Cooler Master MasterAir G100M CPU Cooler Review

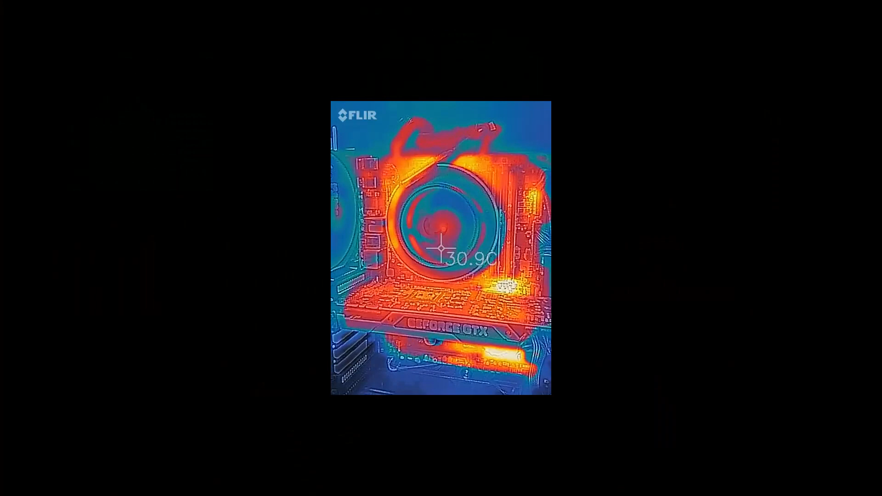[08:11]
So here we have the system at idle. Looking at the thermal imaging camera there, you can see that's the intake for the fan. So that's going to be, of course, the coolest part.